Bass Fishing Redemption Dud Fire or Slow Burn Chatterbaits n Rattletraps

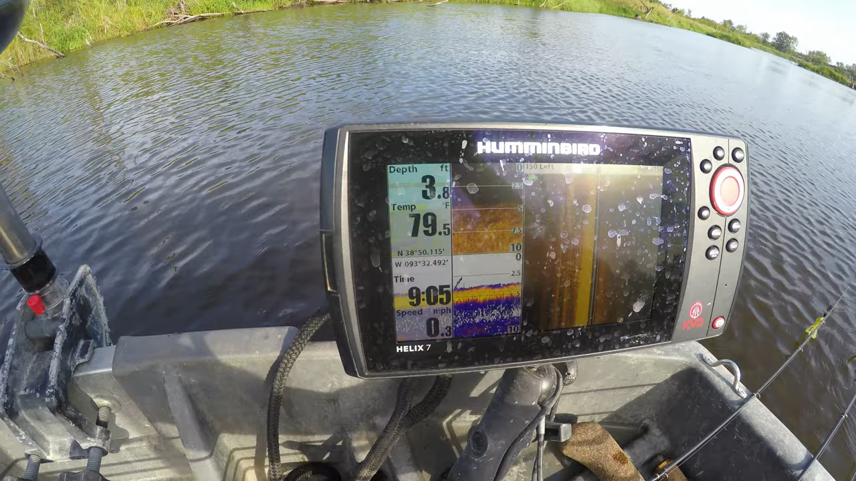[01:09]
On screen: depth 3.8 ft, water 79.5°F, speed 0.3 mph
there is our complete lineup i'm telling you right now we have uh 79 almost 80 degree water temps it's just now 9 a.m and it's game on because we